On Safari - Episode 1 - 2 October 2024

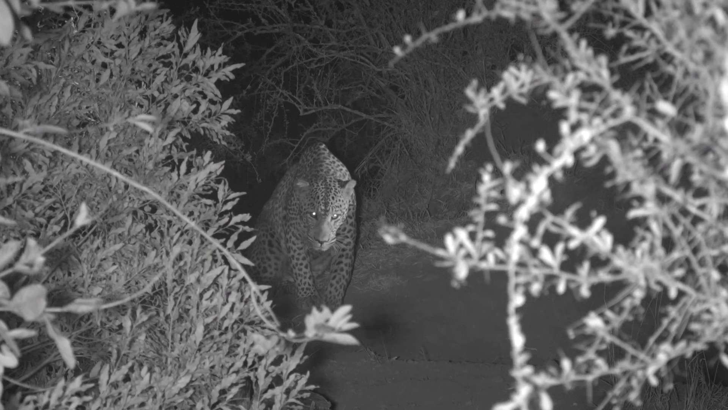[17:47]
This is why we have chosen to use infrared light to view animals at night.
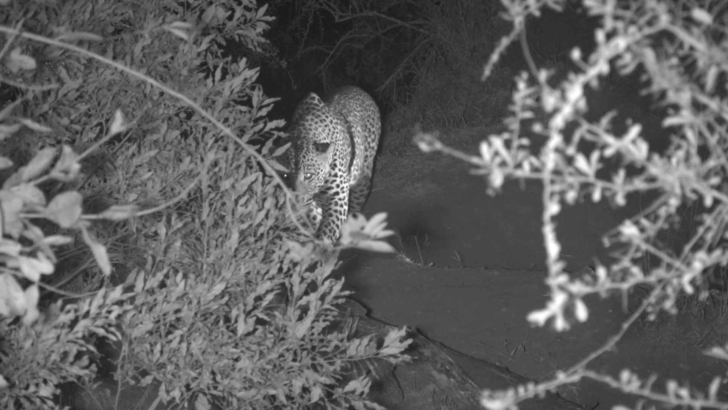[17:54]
Infrared light is invisible to all the animals that we film.
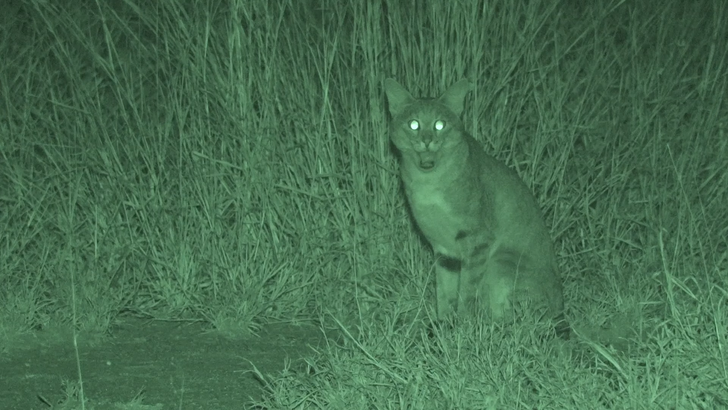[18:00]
It is also invisible to us as human beings. We are able to use infrared because the cameras that we use can see infrared.
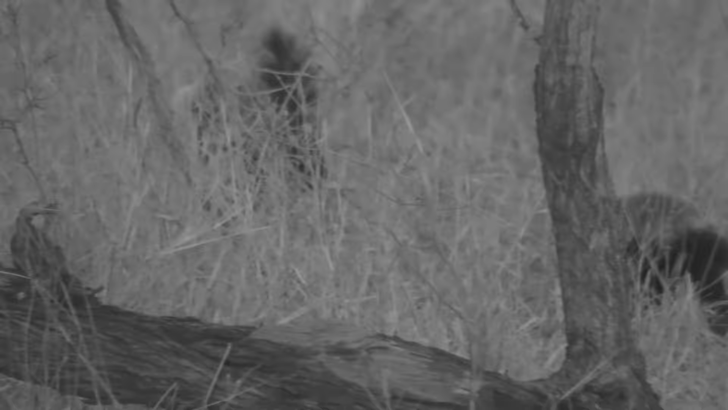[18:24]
Using infrared allows us to view all animals at night without affecting their behavior,
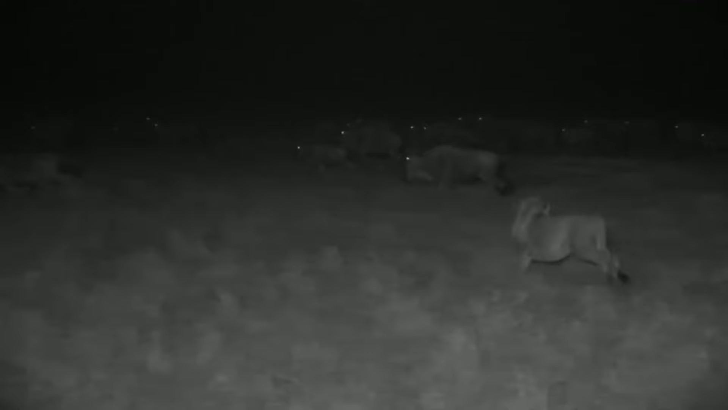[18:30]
making them more vulnerable or giving them an unfair advantage.
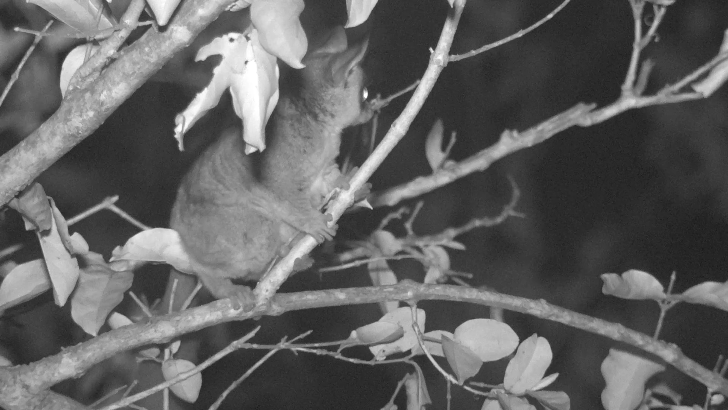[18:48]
As technology progresses and becomes more accessible, we will evolve our approach to filming in the dark.